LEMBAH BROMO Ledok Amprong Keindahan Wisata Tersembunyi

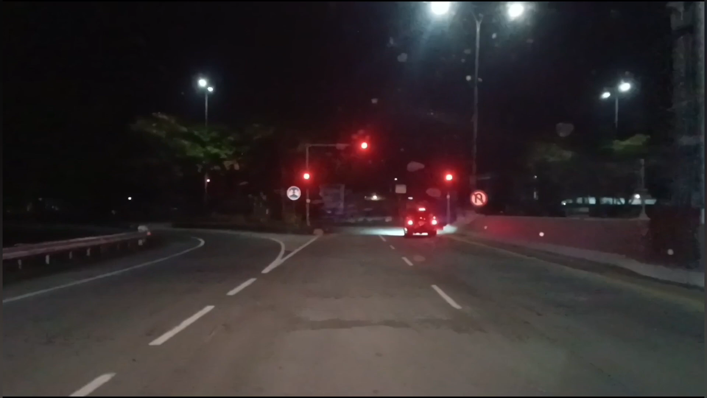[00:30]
Pengen ngecamp di sana. Dulu namanya Ledok Amprong teman-teman. Nah, ini dari pintu tol Karanglo.
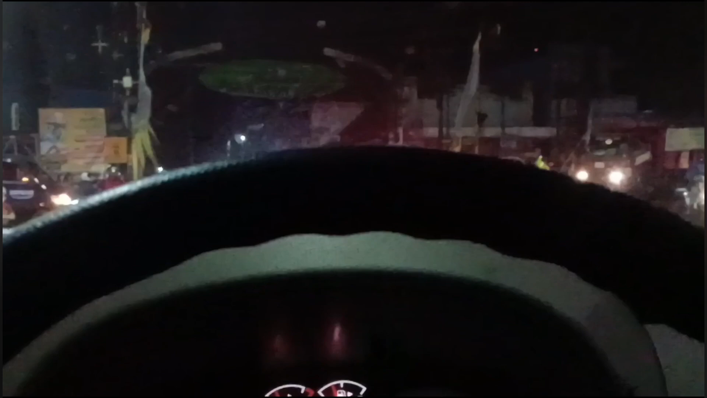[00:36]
Kita masuk ambil arah ke pintu tol Pakis,
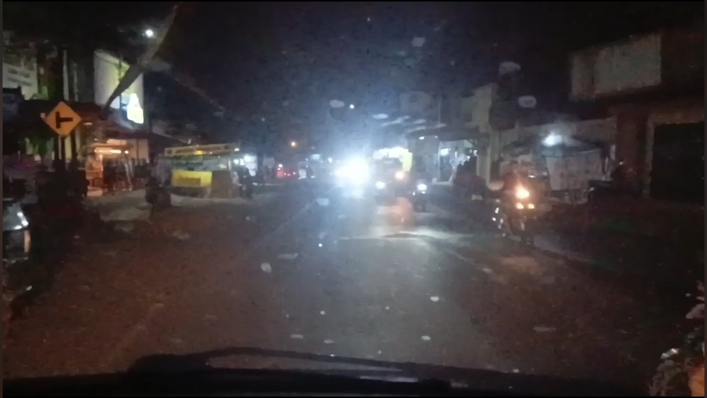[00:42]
setelah itu kita langsung keluar ke arah Tumpang. Jadi lebih gampangnya kita ambil arah Bromo yang lewat Tumpang, nanti di masjid kedua kita ambil arah kanan, nanti ada rambu-rambunya, ada tulisan Lembah Bromo teman-teman.
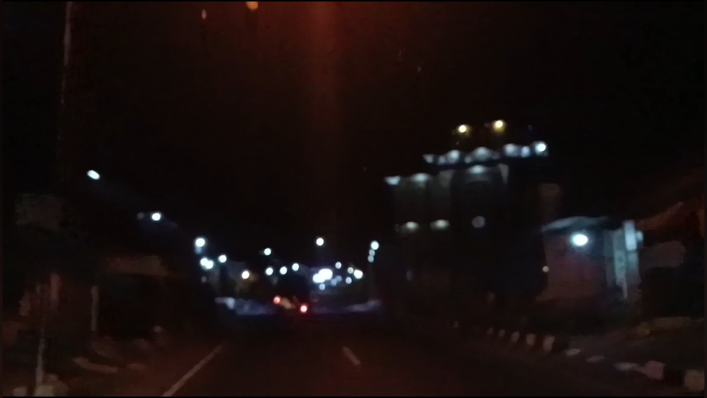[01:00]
Nah ini posisi kita mau nyampe di pertigaan. Nah ini ada rambunya Lembah Bromo teman-teman, ambil arah kanan ya. Kalau lurus itu arah ke Bromo.
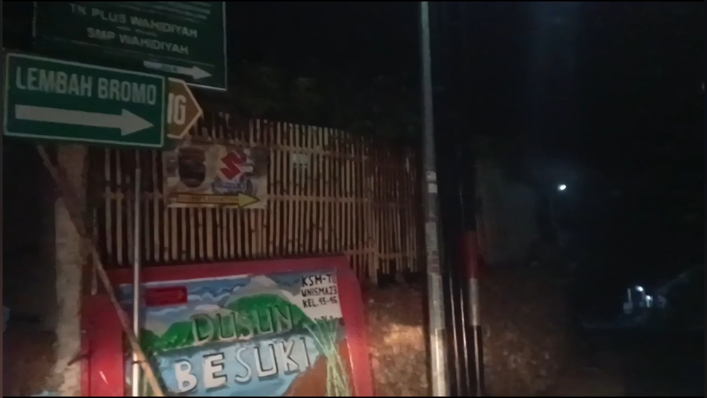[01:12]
Kita ikutin aja, nanti ada rambu-rambu persimpangan, nanti kita ambil arah kiri, tikungannya agak tajam teman-teman.
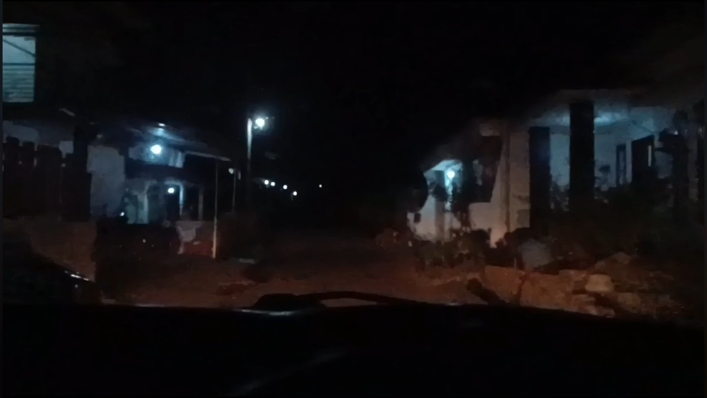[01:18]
Jadi jalurnya memang sempit untuk satu mobil, kalau papasan agak repot ya.
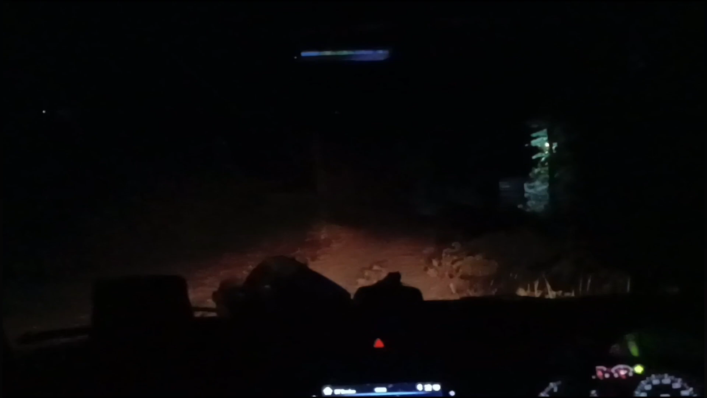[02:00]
Kalau dulu lurus mah, iya. Ini kanan.